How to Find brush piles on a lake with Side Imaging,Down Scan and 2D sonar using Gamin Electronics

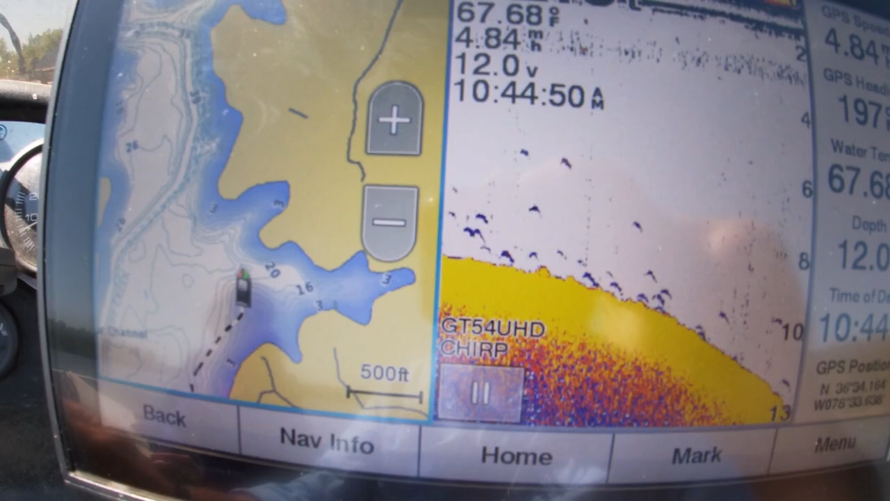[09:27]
On screen: water 67.68°F, speed 4.84 mph
So now I'm back at 13.
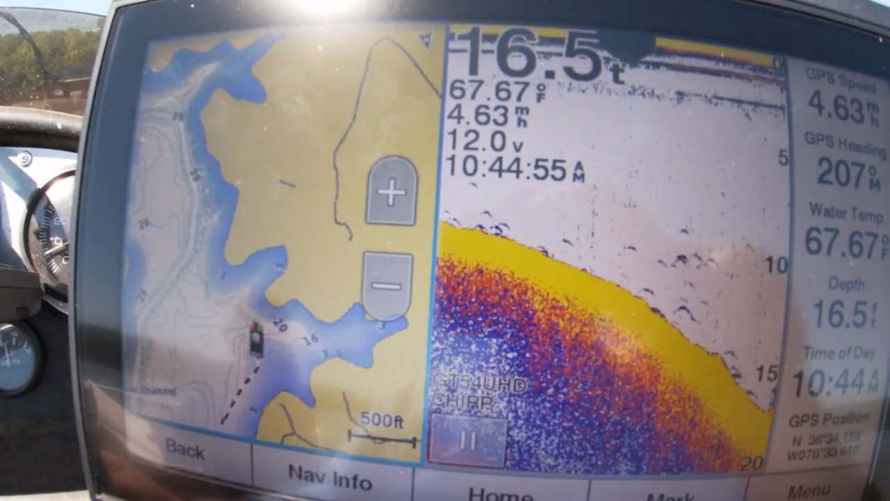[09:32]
On screen: depth 16.5 ft, water 67.67°F
So you notice the deeper waters to this side. Boom, there's a brush pile right there.
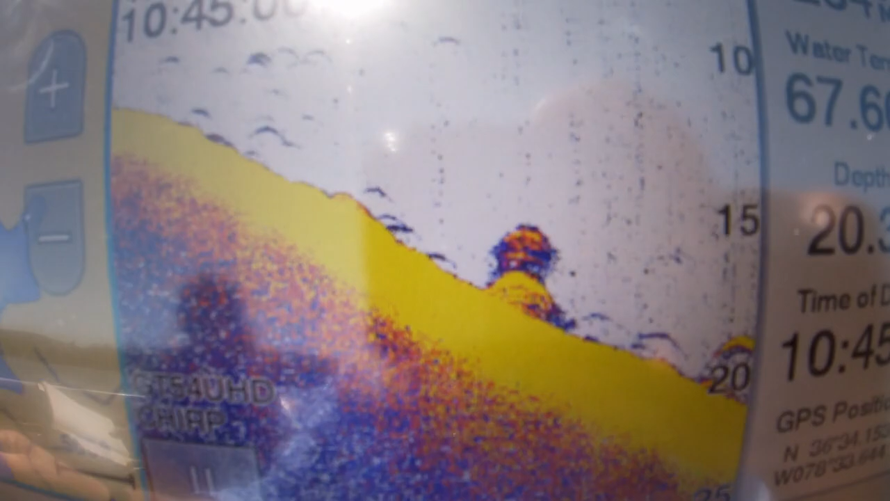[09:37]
And then 20 feet of water right there.
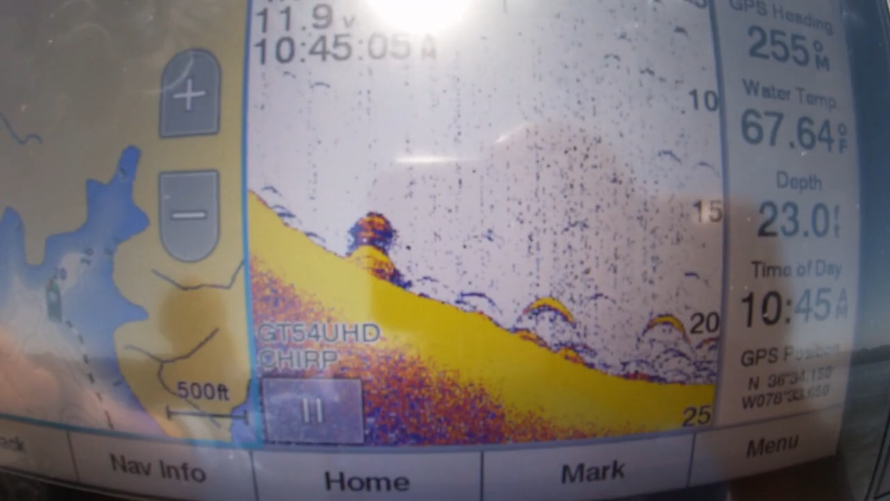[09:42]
On screen: depth 23.0 ft, water 67.64°F
So I'd have done snuck one over here.
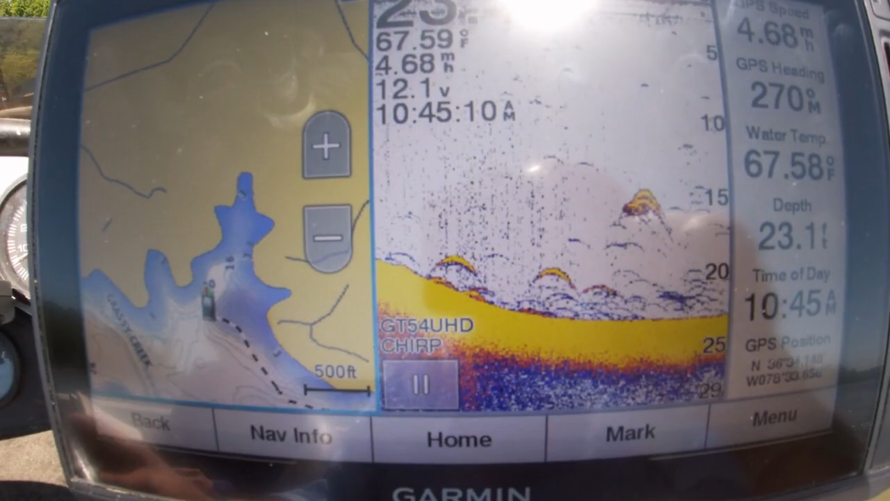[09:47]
On screen: depth 23.1 ft
And I just run up this. So what I'm going to do here, I'll have a track line.
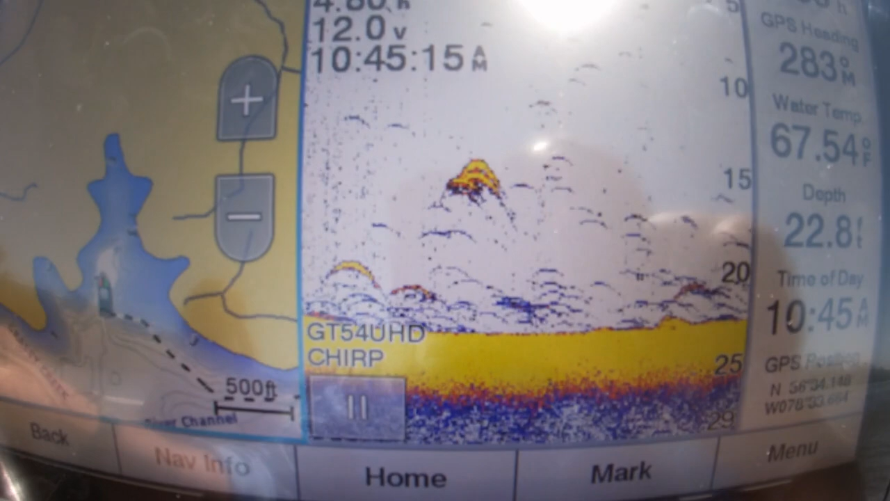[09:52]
On screen: depth 22.8 ft, water 67.54°F
I'll come up in this creek where it starts getting shallow and I'll turn around and we'll mark that brush pile on the way back out.
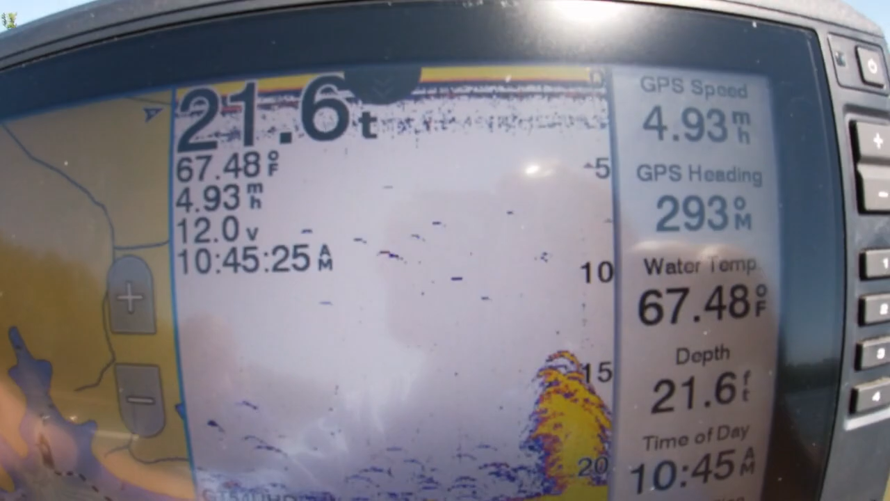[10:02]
On screen: depth 21.6 ft, water 67.48°F, speed 4.93 mph
Look, there's a big brush pile. Boom.
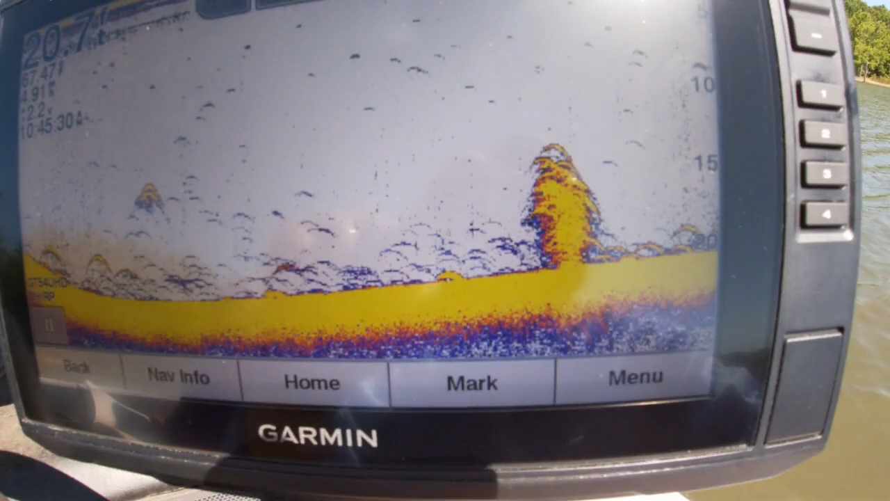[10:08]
A big brush pile. 2D sonar, y'all.
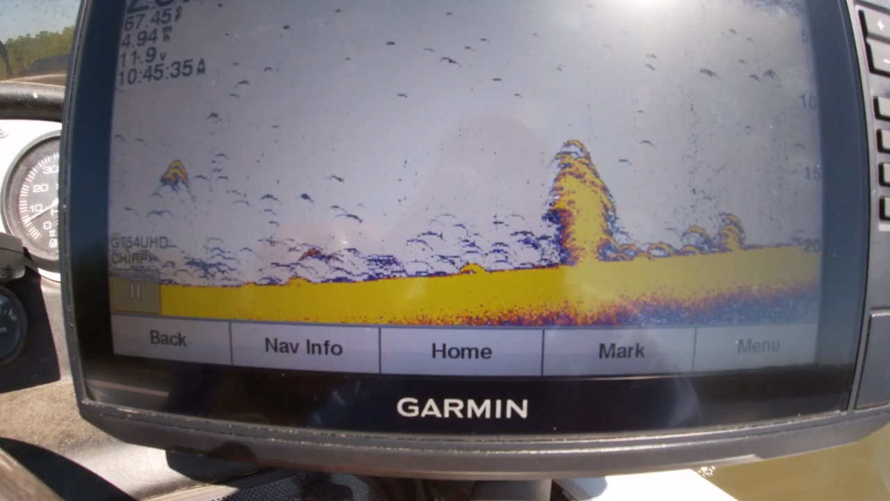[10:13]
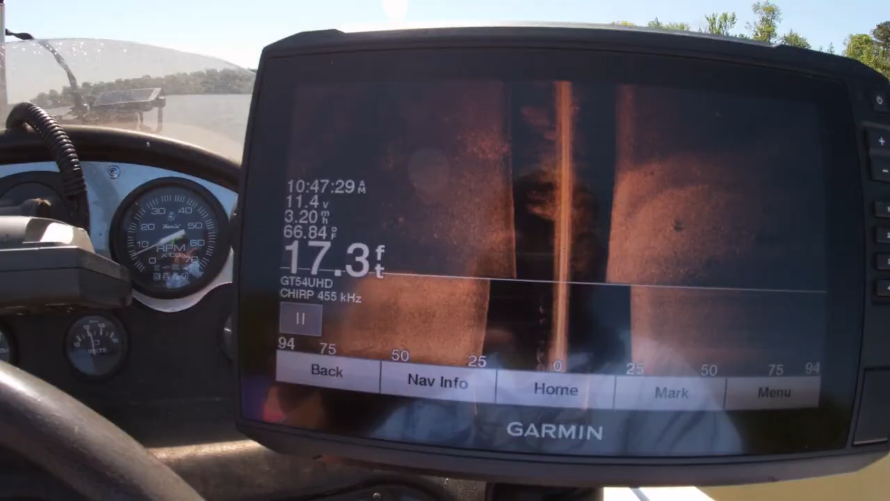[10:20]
On screen: depth 17.3 ft, water 66.84°F
Now let me point this out real quick.
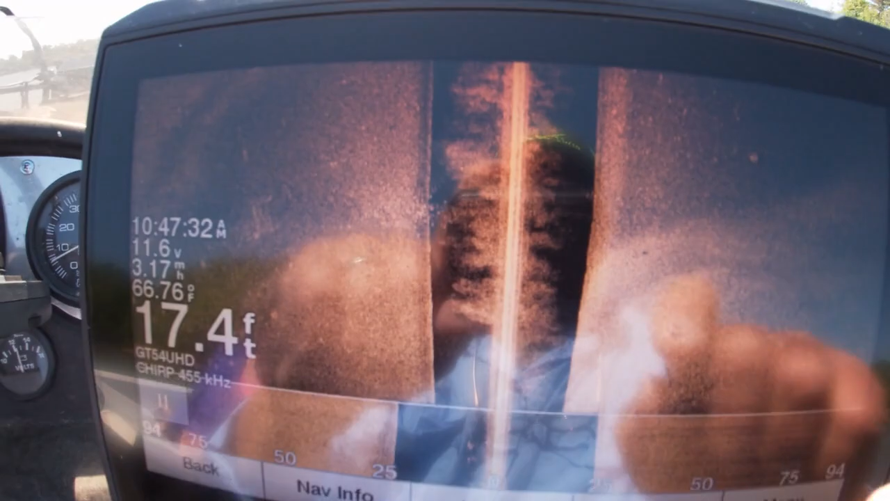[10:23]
On screen: depth 17.4 ft, water 66.76°F
So you know this is 17 feet of water. The dark is our depth, 17 feet.
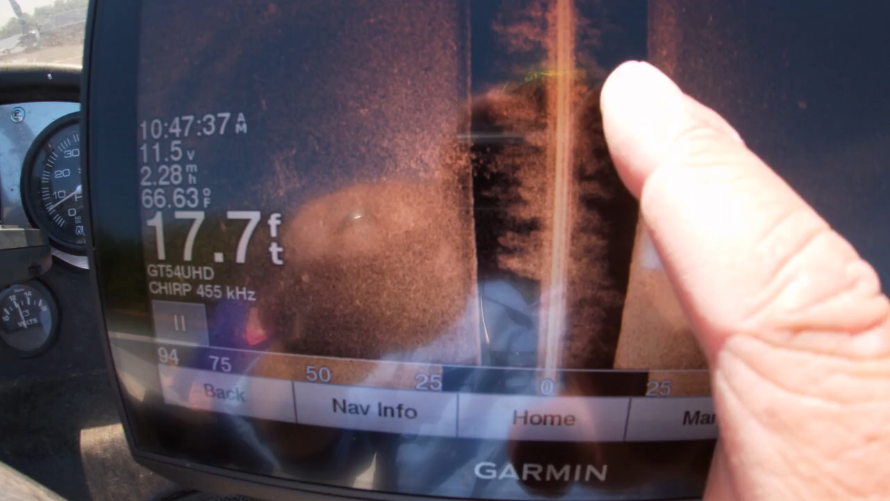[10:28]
On screen: depth 17.7 ft, water 66.63°F
You look over here, here's probably a brush pile right here. So that's 17.
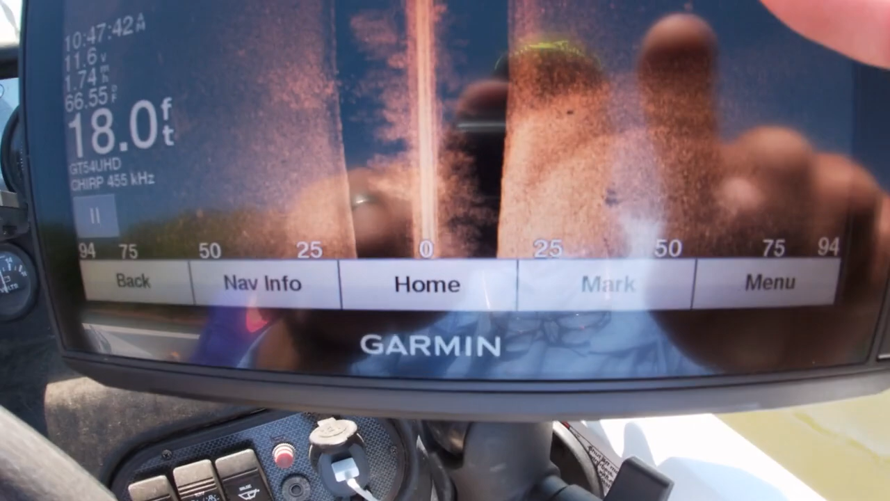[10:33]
On screen: depth 18.0 ft, water 66.55°F
So let's look down here. That's 50 feet.
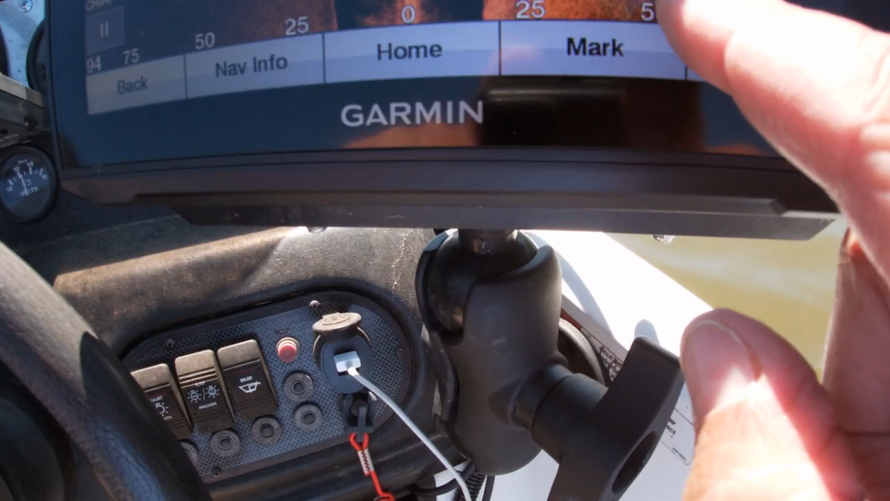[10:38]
It's about 50 feet out right here. Boom. See that 50 feet? Well, let's take the 17.
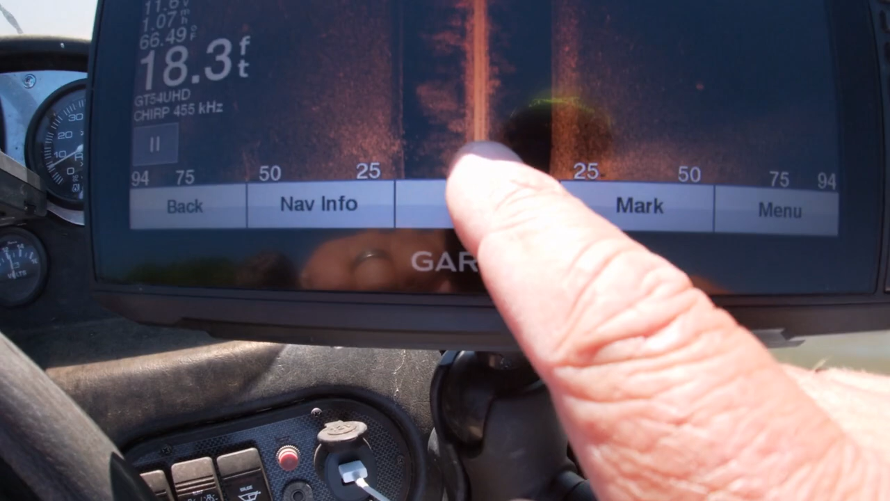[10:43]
On screen: depth 18.3 ft
Let's round it up. That's 20 from 50. That should be 30 feet from the boat out to the right.
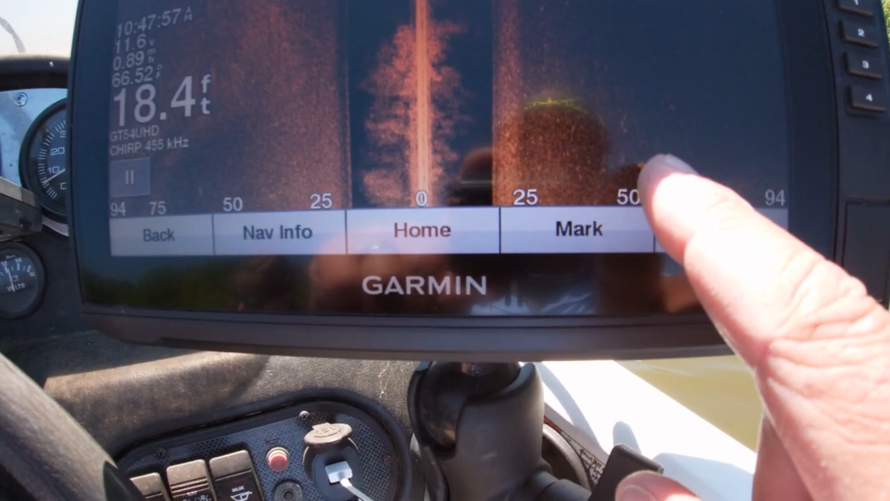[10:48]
On screen: depth 18.4 ft
That make sense?
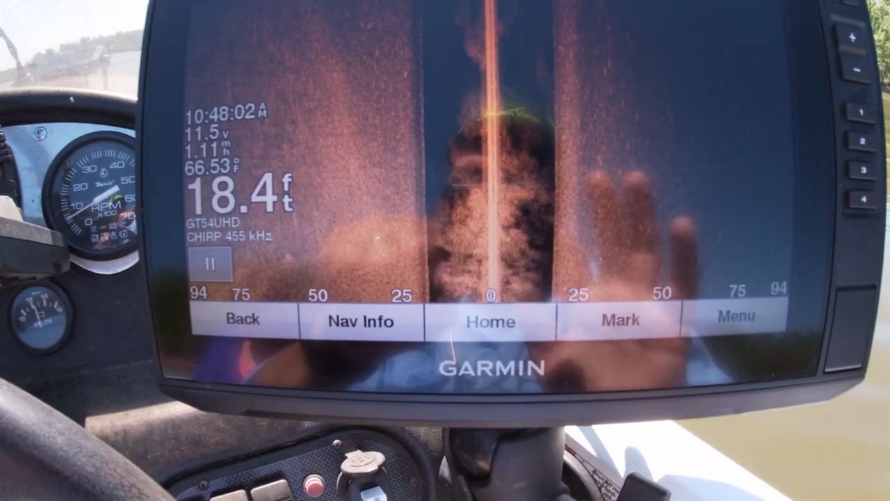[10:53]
On screen: depth 18.4 ft, water 66.53°F
Here's another one. Boom. Right here.
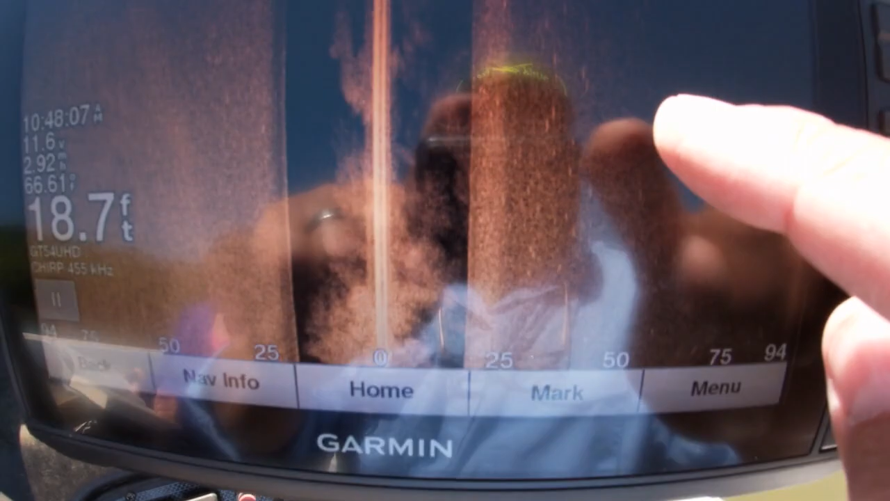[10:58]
On screen: depth 18.7 ft
Look down. There's your 50 feet. It should be roughly about 35 feet away from the boat.